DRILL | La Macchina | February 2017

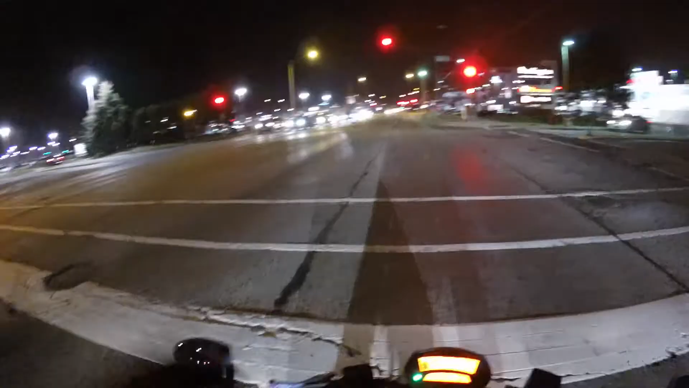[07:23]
whoa whoa whoa wow the camels got ran over holy shit see people make sure you always stop fully at stop lights yeah that's